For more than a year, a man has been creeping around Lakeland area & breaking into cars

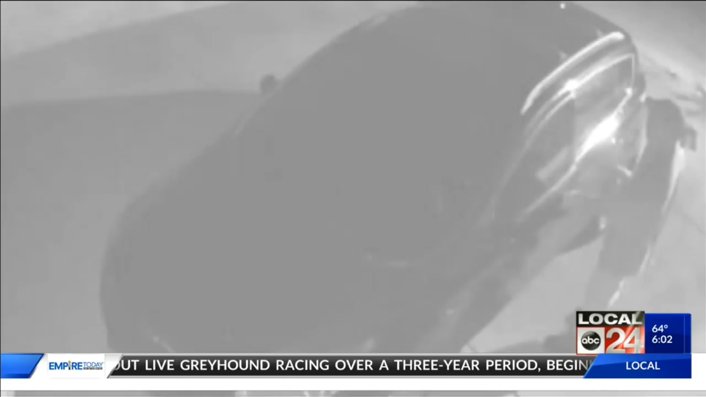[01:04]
mostly in Lakeland, but he's also known to hit parts of Bartlett and Cordova.
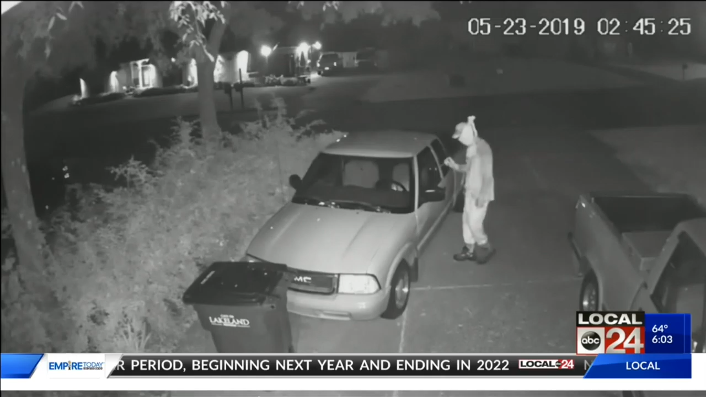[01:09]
On social media like Facebook and Nextdoor, residents have posted videos and pictures. In posts, they share their frustrations.